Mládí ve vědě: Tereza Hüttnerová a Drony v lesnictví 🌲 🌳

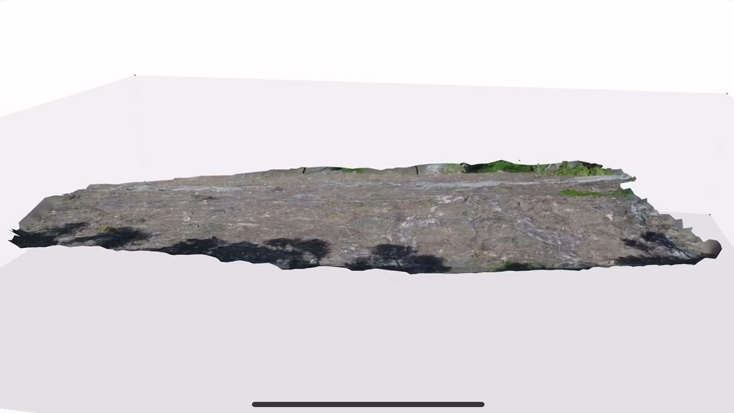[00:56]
A my se snažíme pomocí bezpilotního letounu s RGB kamerou vytvořit
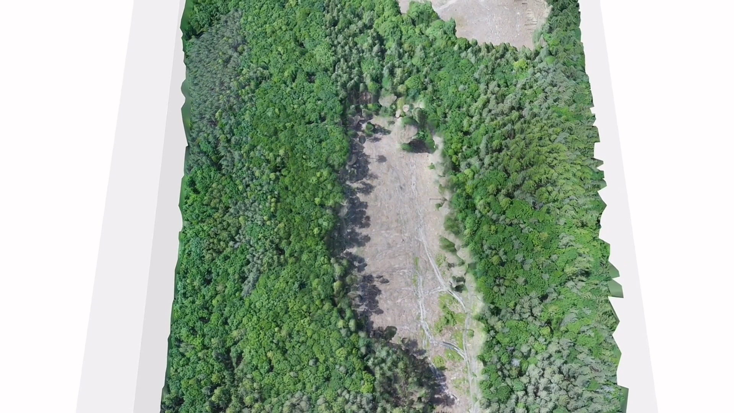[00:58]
přesný 3D model terénu té odlesněné plochy.
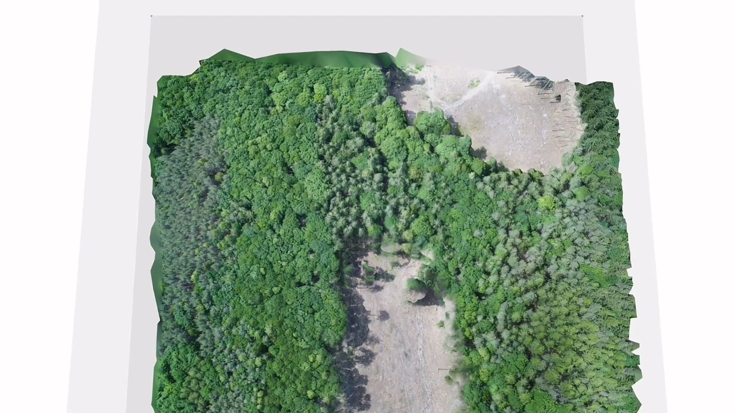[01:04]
A pak následně pomocí GIS analýz hledáme,